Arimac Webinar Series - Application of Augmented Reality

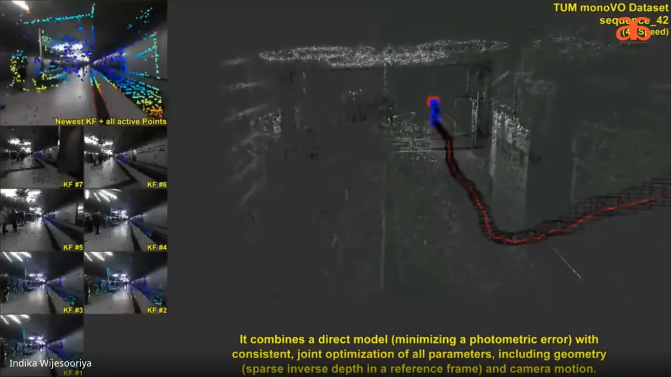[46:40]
So as you can see in this video, so visual odometry is basically like through an image,
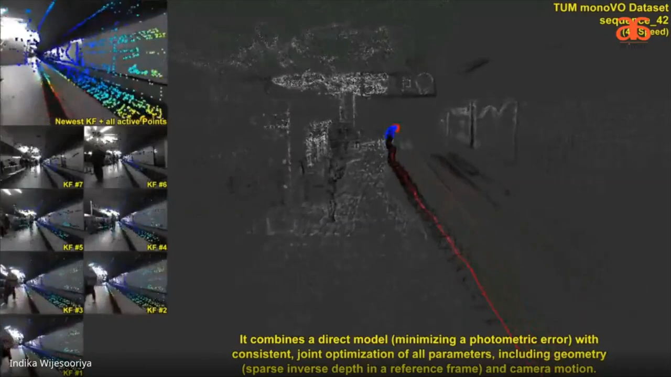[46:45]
the algorithms try to understand the depth of each and every object, right?
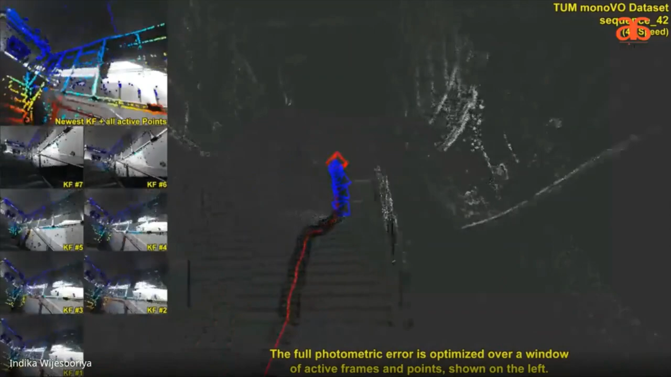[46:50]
So by doing so, it tries to create a 3D reconstruction of the whole area, right?
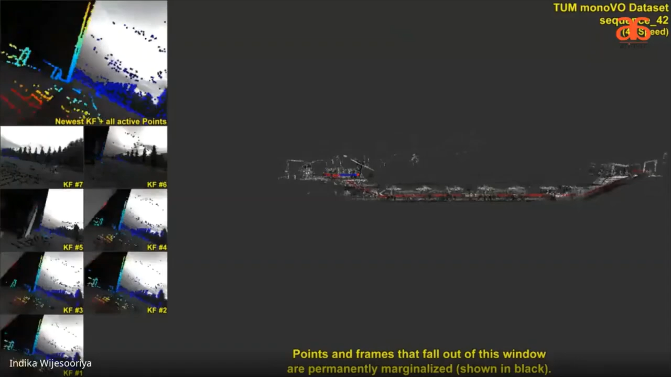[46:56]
So you know, the visual odometry itself will provide plane detection.
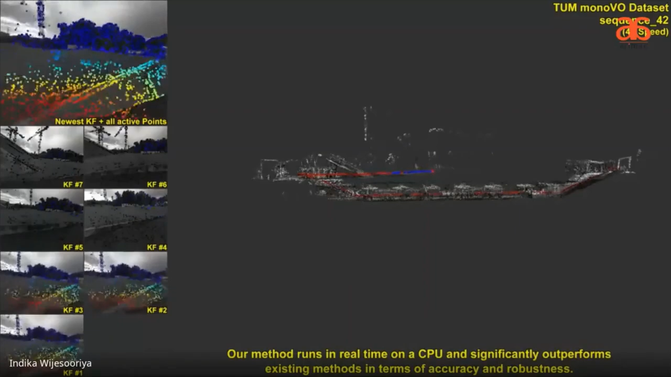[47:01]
And again, it will give the object detection.
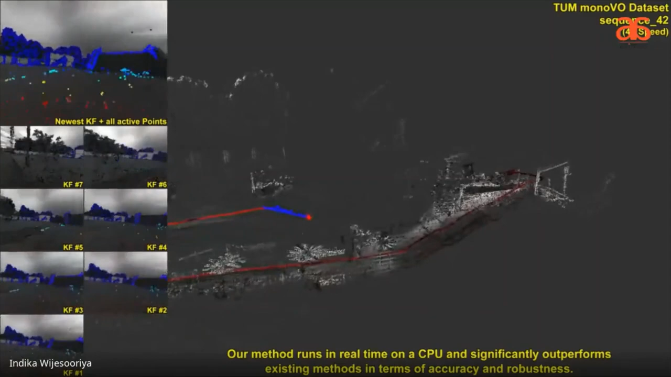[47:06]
And another technology that is added for the markerless AR is